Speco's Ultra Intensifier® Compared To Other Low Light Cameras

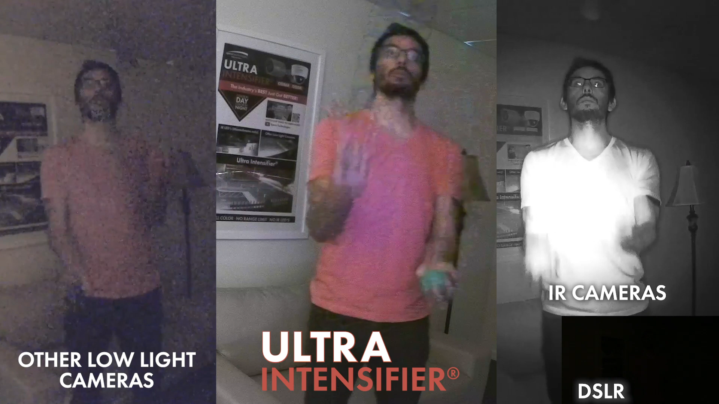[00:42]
the IR camera captures my shirt as white when in reality it is pink as shown by the low-light cameras and the ultra intensifier the big difference between the two is the ultra intensifiers clarity and color you can also see the color of